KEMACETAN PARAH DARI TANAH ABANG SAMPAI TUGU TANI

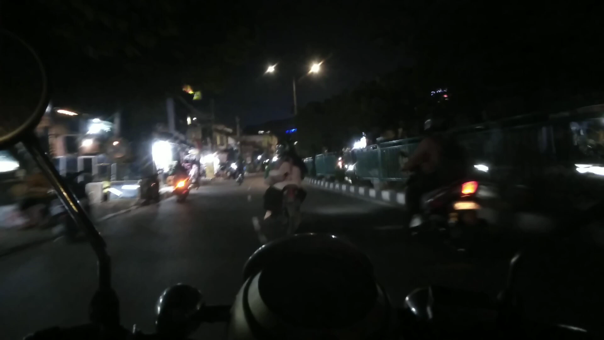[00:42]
daerah Tanah Abang. Ini jam-jam pulang kantor. Bagaimana perjalanannya? Saksikan terus videonya.
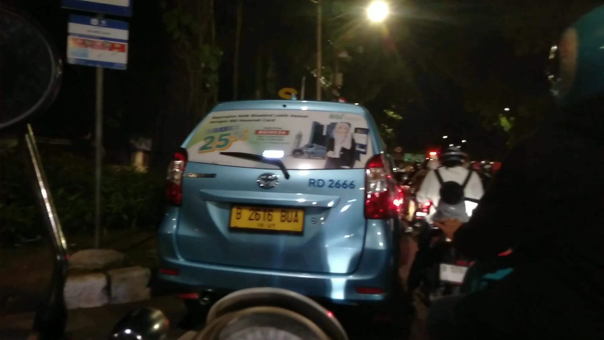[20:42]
dan masih tertahan di kebon sirih, guys.
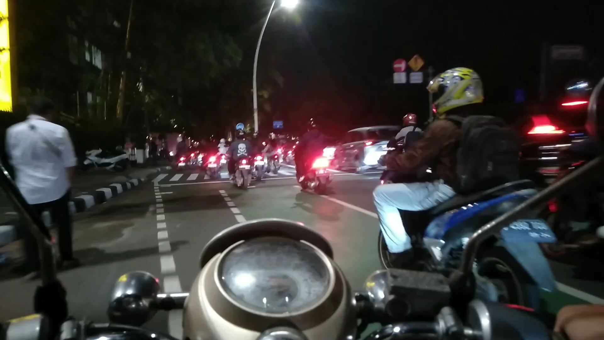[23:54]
Akhirnya sudah lolos dari kebon sirih dan sampai di daerah Tubuh Tani. Oke, sampai segini dulu videonya. Sampai jumpa di video selanjutnya.